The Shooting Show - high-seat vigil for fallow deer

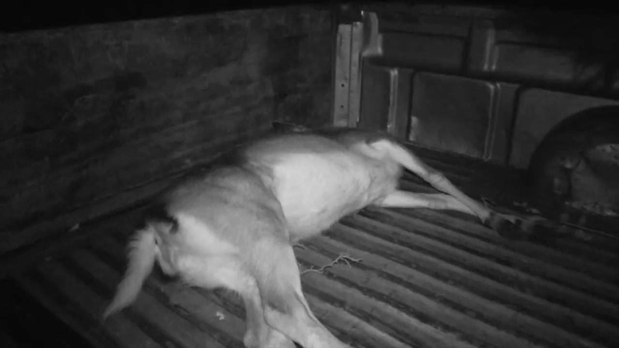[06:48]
You know they're coming to me. Yeah. A short ride to the ladder, a quick growlick and it's time to wrap up.